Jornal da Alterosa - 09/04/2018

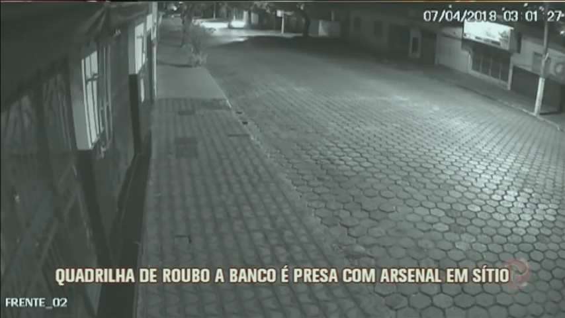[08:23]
Nesta imagem de uma câmera de segurança, é possível ver a fuga da quadrilha. Note que na carroceria da caminhonete há vários reféns. Antes de deixar a cidade, os bandidos liberaram as vítimas e atearam fogo em um dos carros.